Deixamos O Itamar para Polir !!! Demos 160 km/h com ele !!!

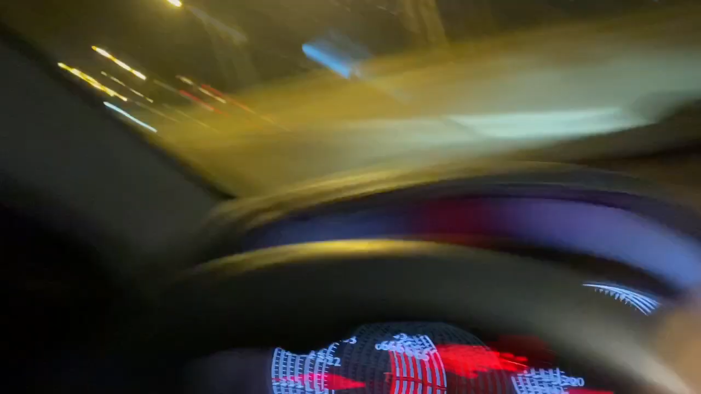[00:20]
Olha lá, acabou de passar aí, vamos atrás,
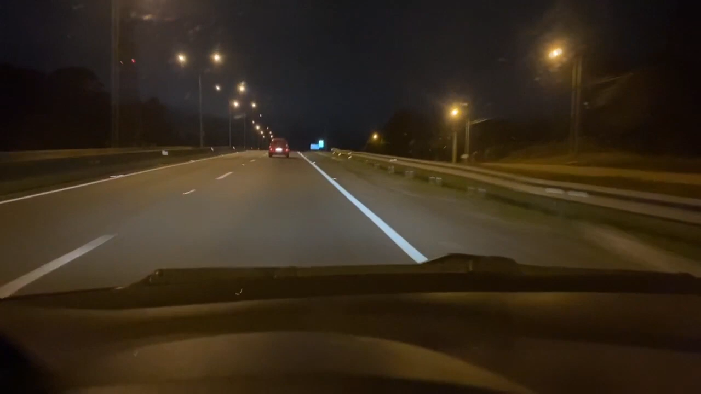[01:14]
Não, o Bajo andando com o Fusco, ó E eu acelerando, pessoal Acelerando e o Fusco tá saindo na minha frente, ó